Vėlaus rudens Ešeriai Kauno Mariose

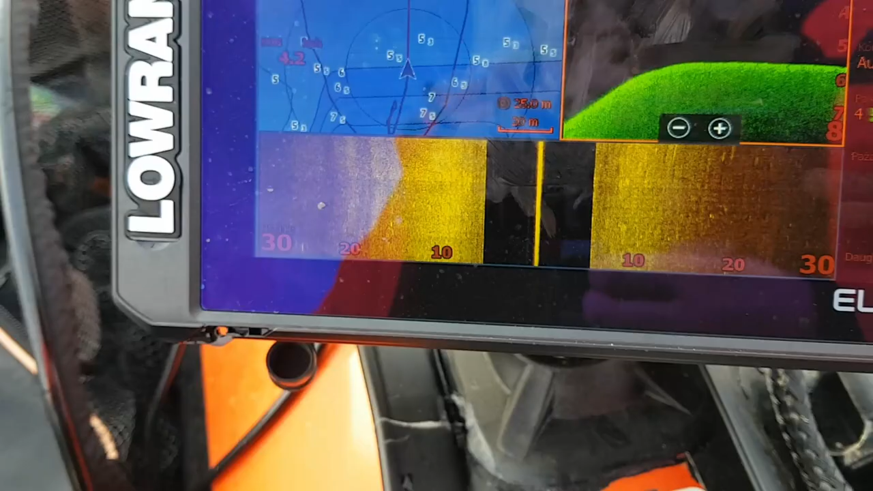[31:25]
Dabar ešerių va čia radom, pagavom, bet ne fontanus.
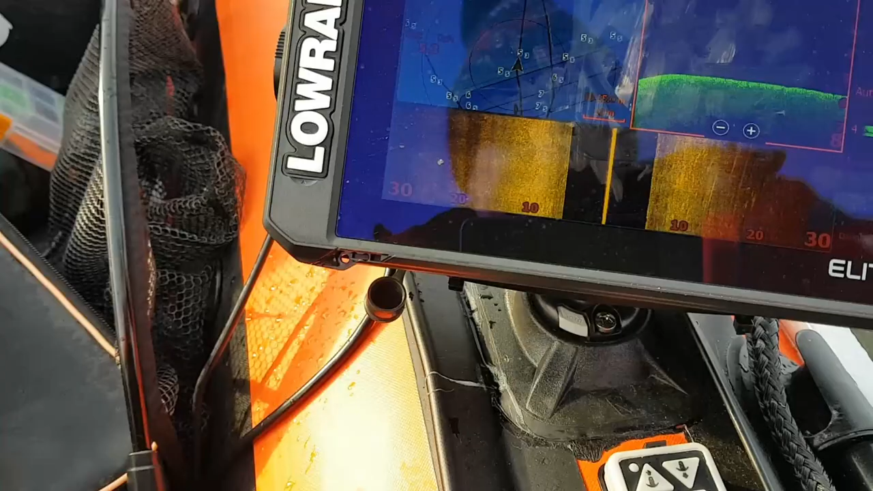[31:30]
Tuoj parodys, kaip jis atrodo, ešerys.
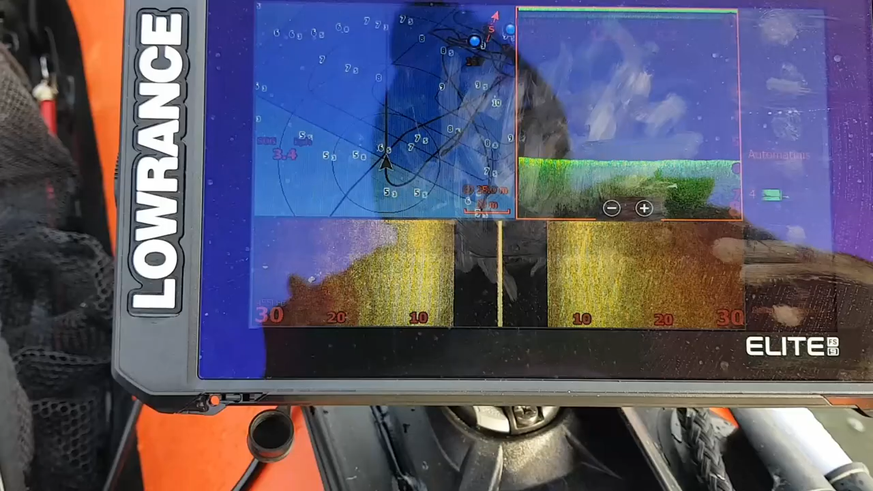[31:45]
Čia buvo nedideli ešeriokai. Nieko įspūdingo, kaip sakoma.
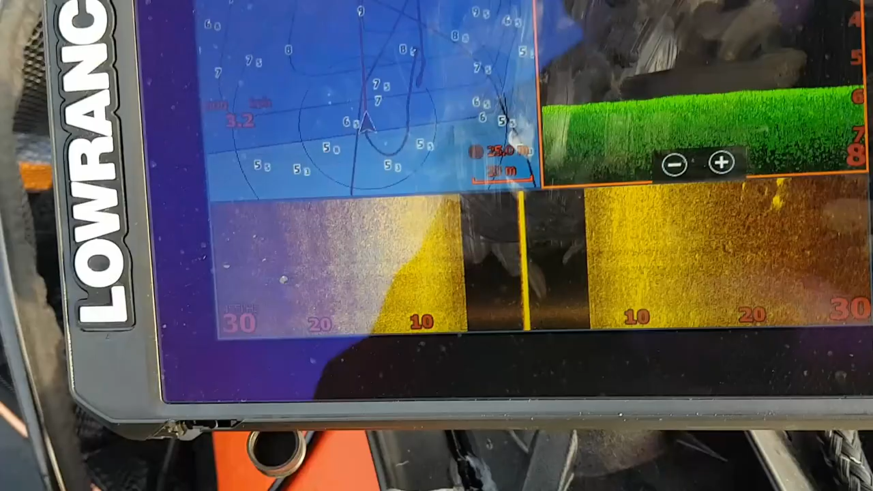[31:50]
Bet va, matom, plaukiam va kairiai pusėj.
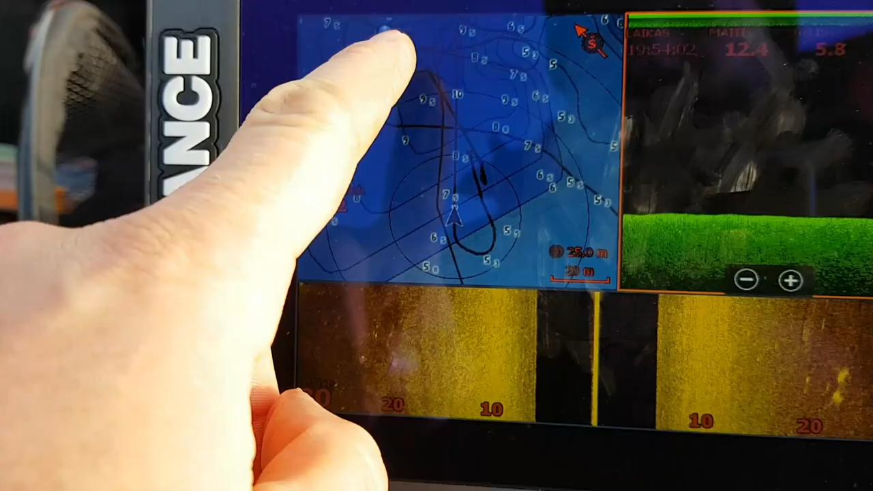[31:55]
Dobė matom.
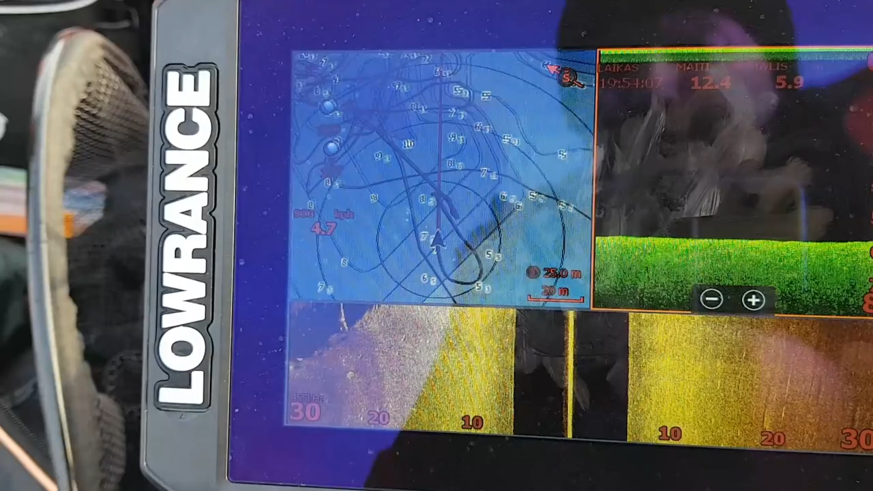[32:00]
Ir žuvis buvo sustojus va štai čia. Iš dobės biškį išėjusi
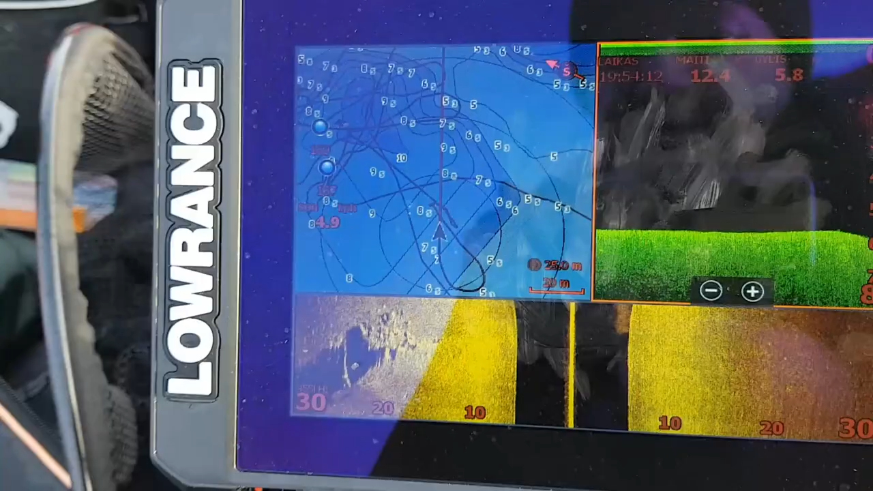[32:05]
į seklių.
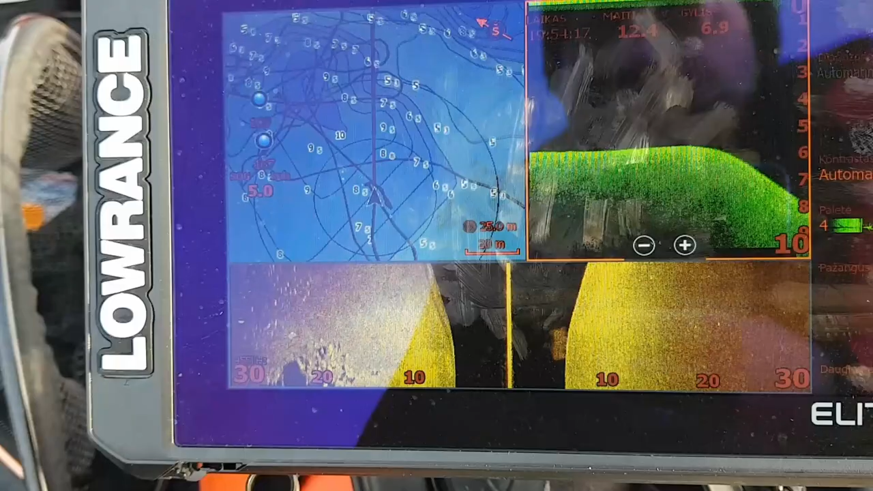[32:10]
O matom va, krentam nuo šlaito.
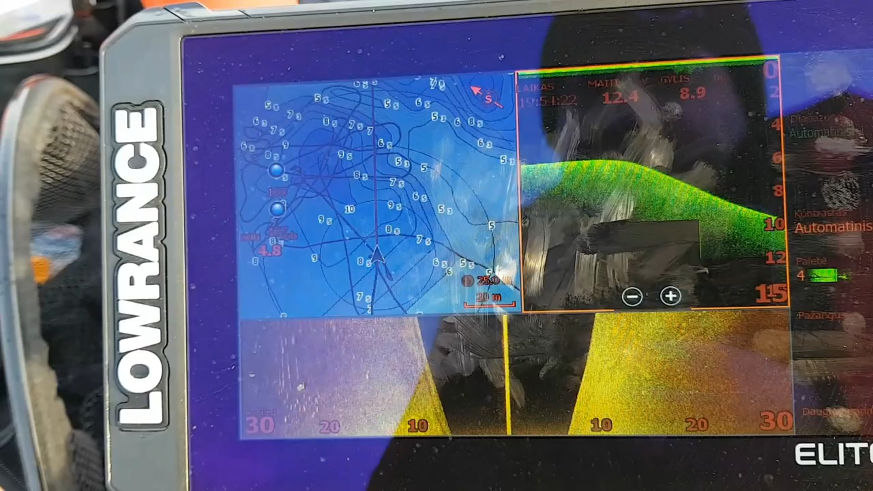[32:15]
Va čia kairiai pusėje kažkokių žuvyčių pora yra.
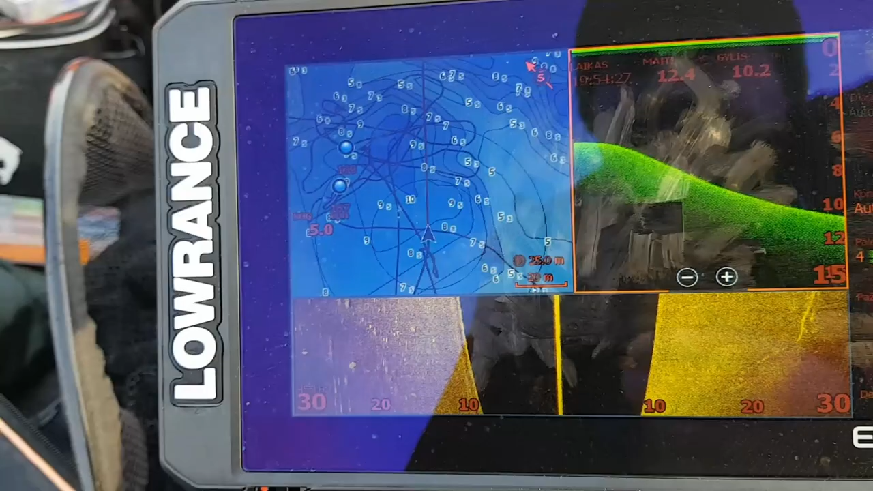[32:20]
Pasižiūrėsim, ar dabar to žuvis. O, yra va.
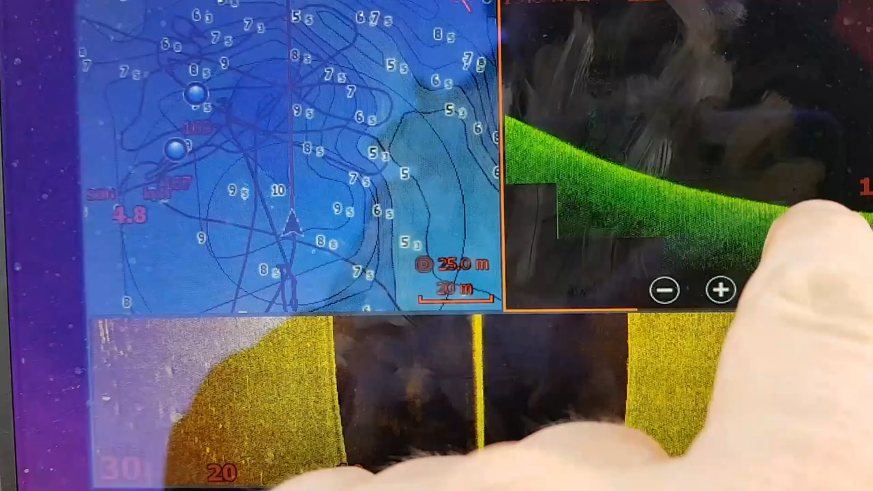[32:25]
Keletas va ešeriukų, bet labai nedideli, prisispaudę prie dugno.
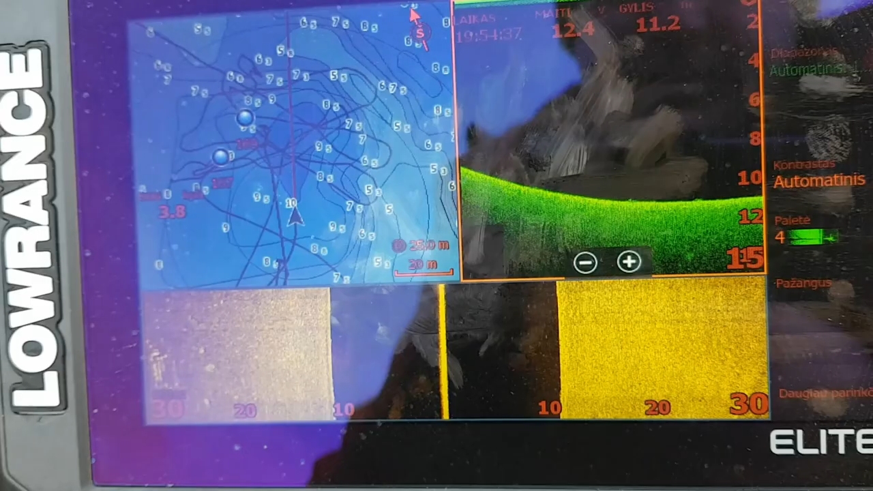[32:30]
Vienu žodžiu, vieta tokia ne kažką.
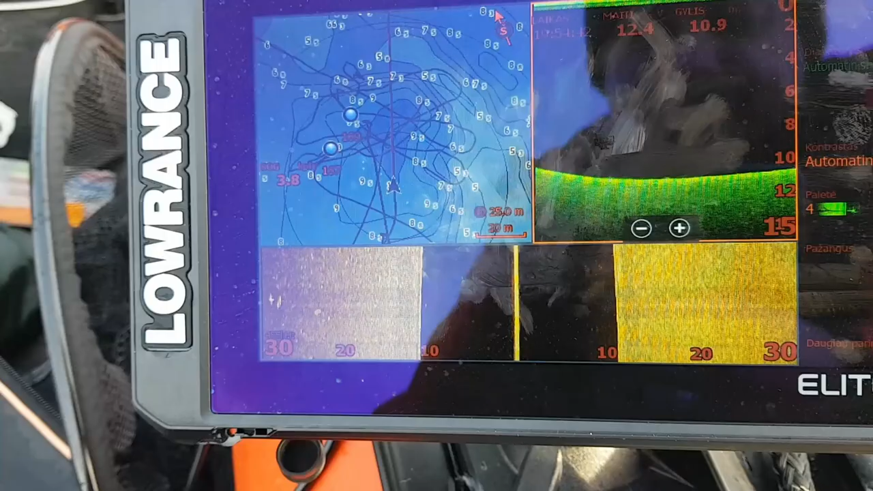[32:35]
Ir jie čia taip sukasi aplink, tad nu, prigulusi jų yra.